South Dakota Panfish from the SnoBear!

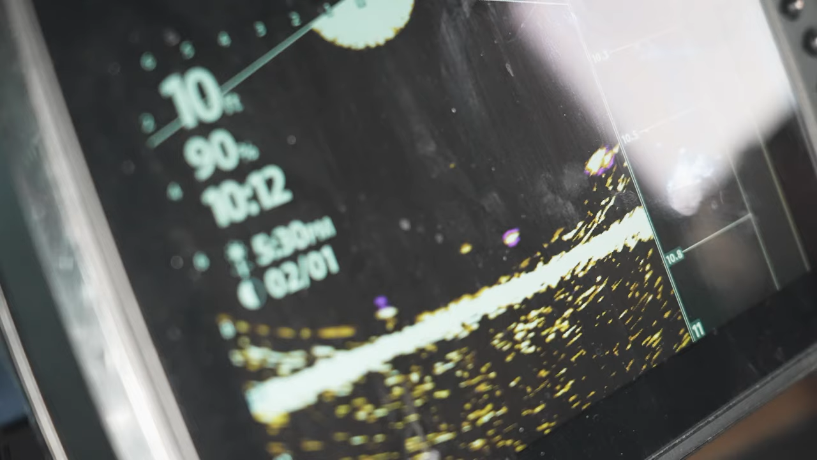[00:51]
Now, when I get them close, I kind of just, there.
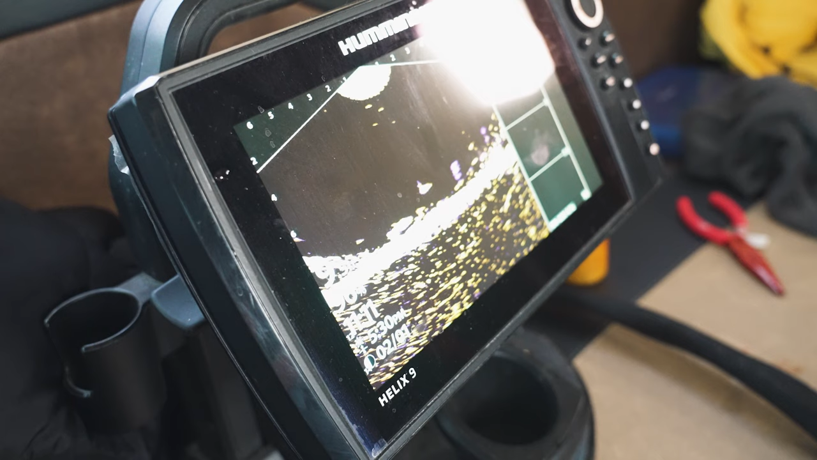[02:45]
He missed it. All right. There's a bunch of them down there. There you go.
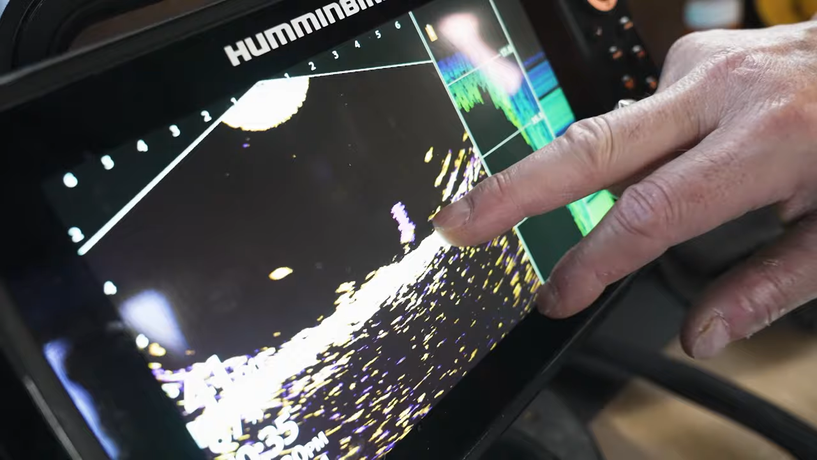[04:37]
And those fish are coming right out of that weed right there. That's the weed. And they're coming right out after her jig.